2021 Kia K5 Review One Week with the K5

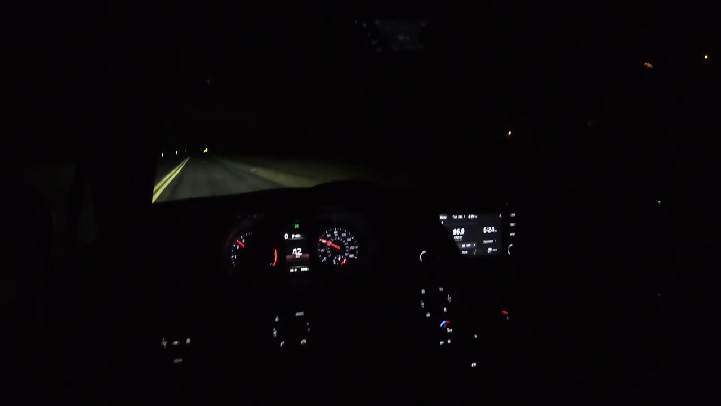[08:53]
definitely no issues with visibility whatsoever i could see perfectly fine driving at night and everybody else could see me perfectly fine thanks to leds all the way around essentially so you gotta love that it's a little added safety feature quite honestly as well but now let's go back to the daytime here all right so now